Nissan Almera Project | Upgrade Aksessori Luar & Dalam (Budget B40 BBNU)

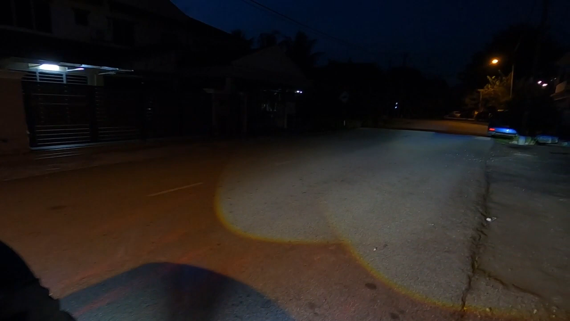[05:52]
and then kami laukan lah oke so far dah ok mungkin sebelah kena turun sipit tapi so far dah ok lah sepertinya bisa ada di kiri yang di kanan dah ok so far lepas depan ini lihat depan kan memang tak silau lah tengok depan memang tak silau lah oke so kita try impact dragon eye dia kita off lampu